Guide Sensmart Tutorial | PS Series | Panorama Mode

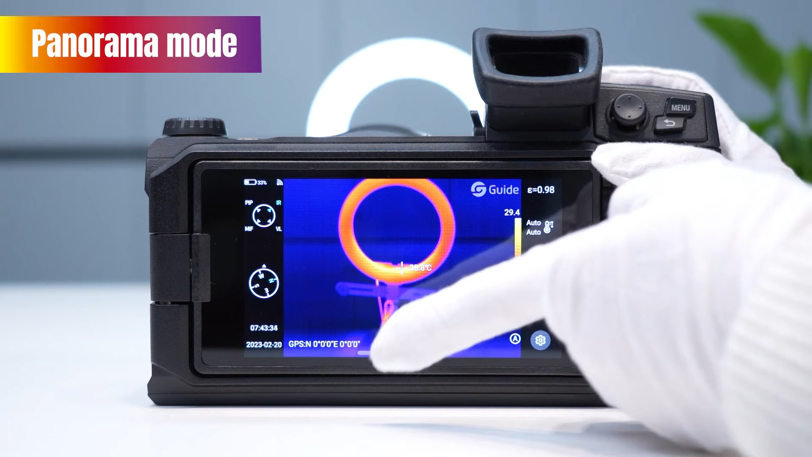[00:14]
first swipe up the screen and open the pop-up menu click panorama mode at this time we can take photos slightly move the device and take a photo and then move the device we can
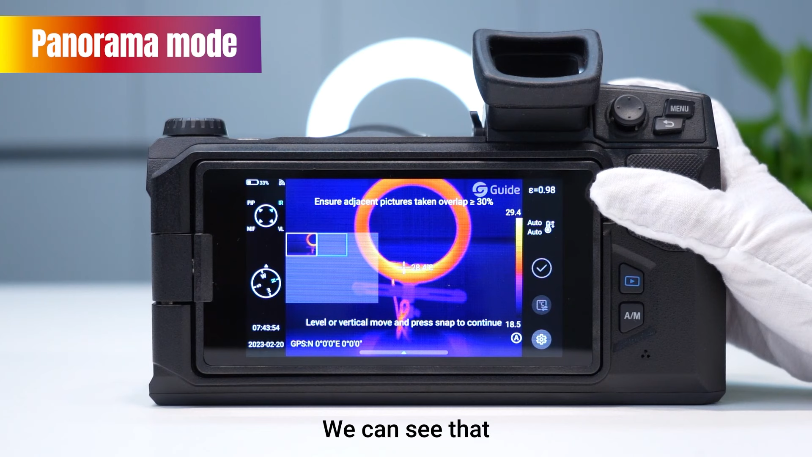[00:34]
see that the overlapping of the two photos is greater than or equal to
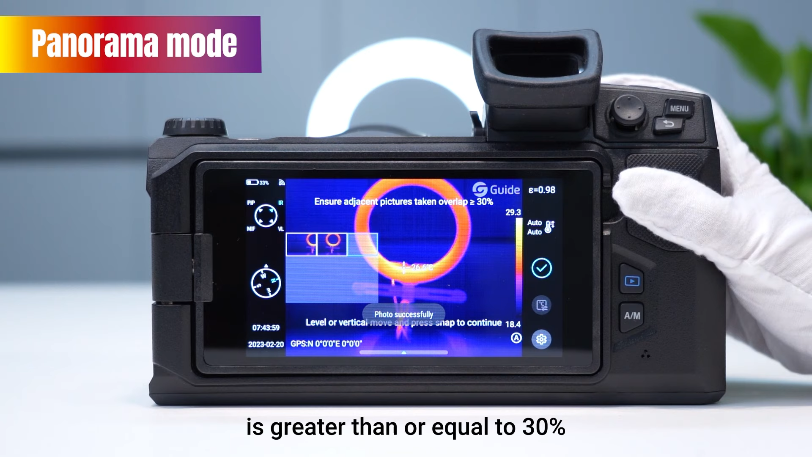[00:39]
30% which makes a better panoramic photo after
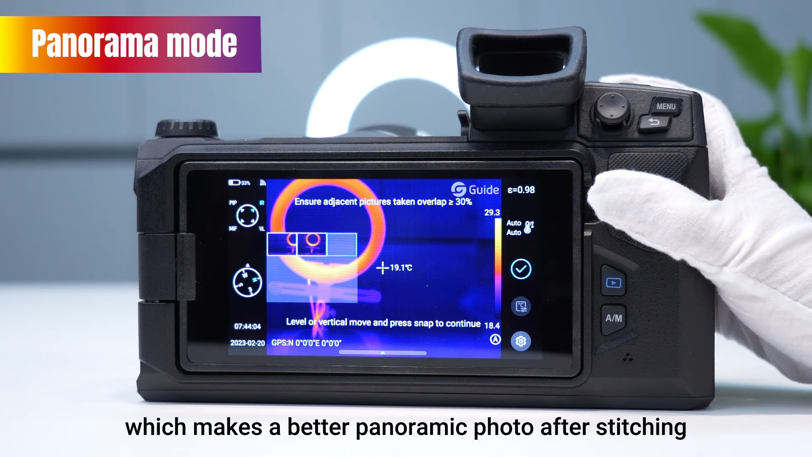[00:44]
On screen: spot 19.1°C
stitching let's take three photos here and click the
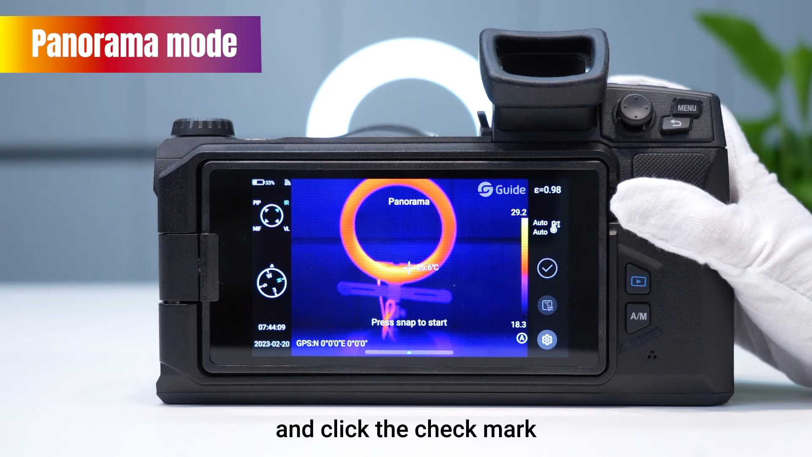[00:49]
check mark then exit the panorama mode
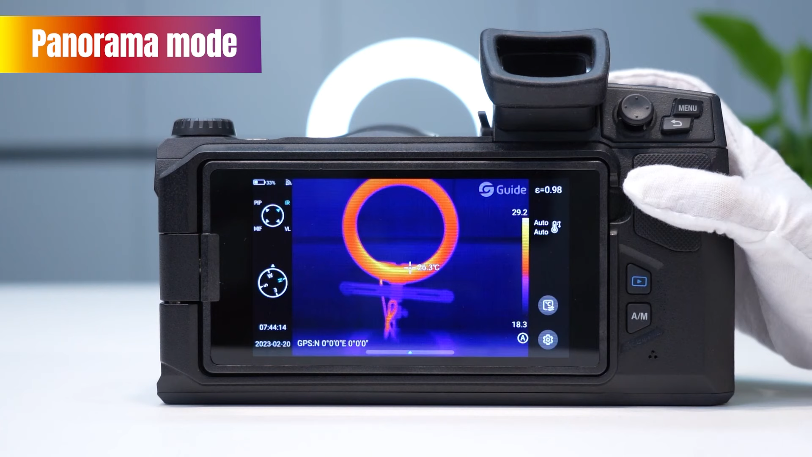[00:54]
and enter the album to see the three photos taken just now the name of the photos taken in panorama mode begins with